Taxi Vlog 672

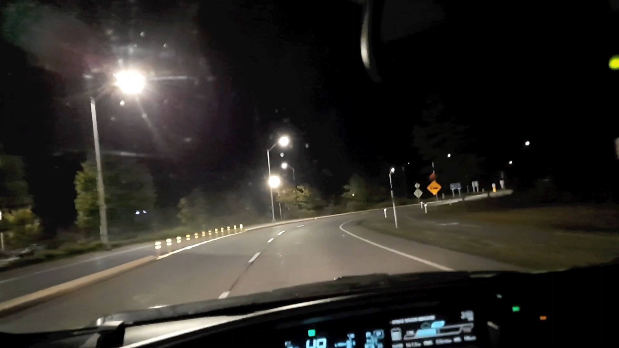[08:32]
And yeah, I kept watching stuff on my phone and falling asleep. And I might have some more business between now and 6 o'clock. The time is now 3:51.
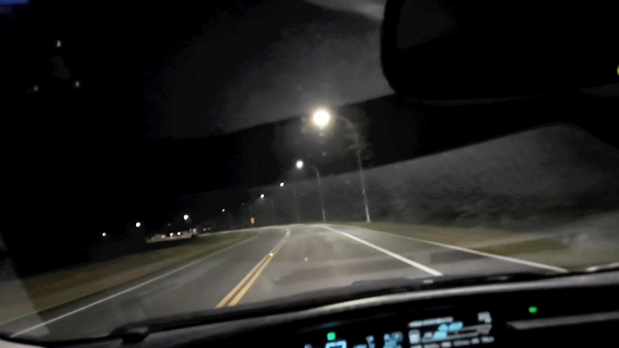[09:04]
Yeah, I probably have a bit of business in the next couple hours. But if I don't have a lot, I'll be happy to. Okay, I don't have much else to say. So I'll just get through this roundabout.